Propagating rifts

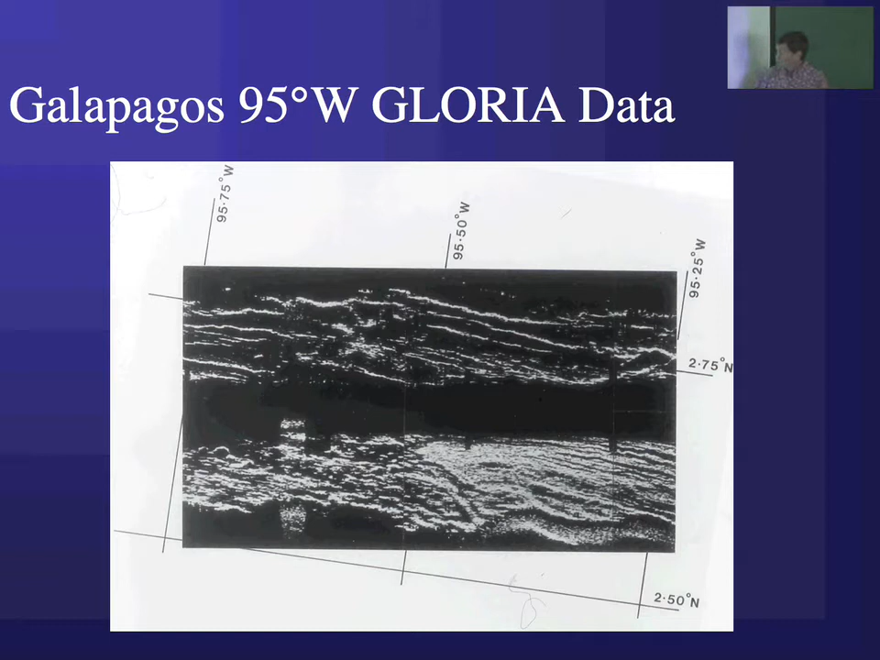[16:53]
This is from a survey by Roger Searle, and he saw the predicted V-shaped pattern, and you can see some of the structures curving around like we predicted in this zone. Because think about what happens.
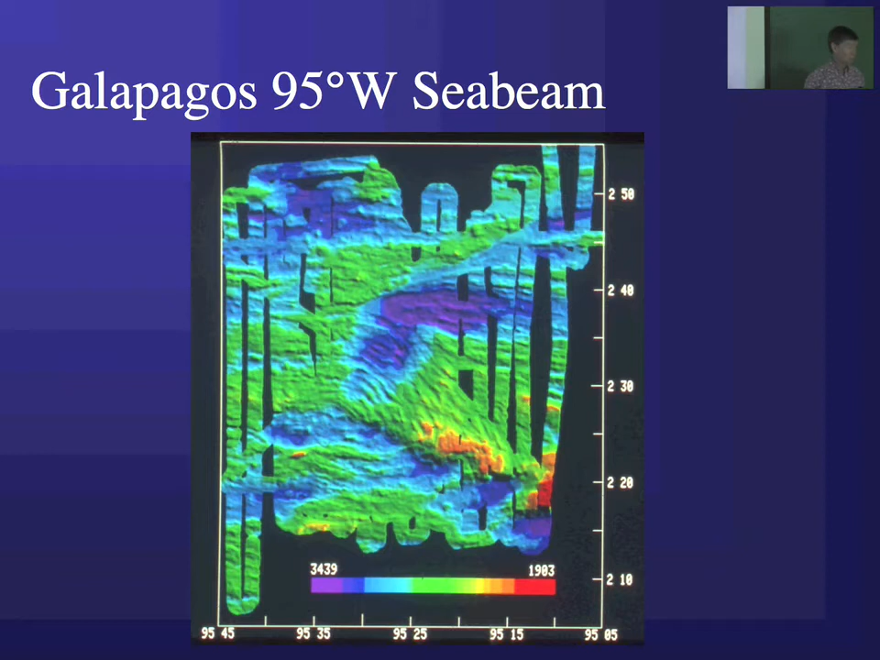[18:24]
It's predicted by the propagating rift hypothesis, and so this is another reason that propagating rifts are generally accepted. My students and I spent many person years trying to figure out exactly what was going on in this area, because there's obviously some very interesting structural geology going on. And finally, I sent this data set to Dan McKenzie and said, this is what the area looks like with C-beam. What does it look like to you? Practically by return mail, Dan said, this is what it looked like to him.
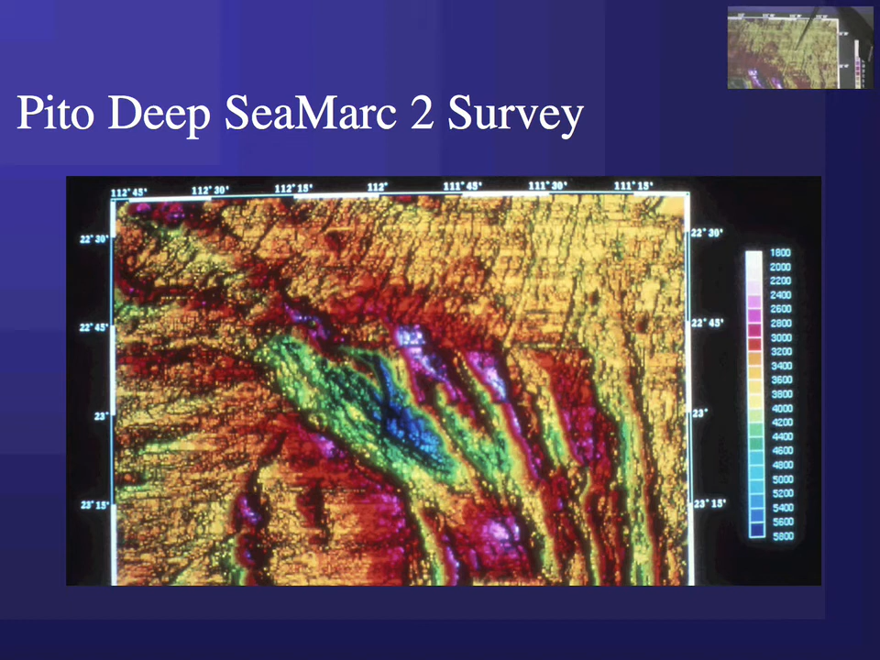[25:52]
It comes into this area, and by the time it comes out, it's been sheared into this trend over here. You're looking over east-west.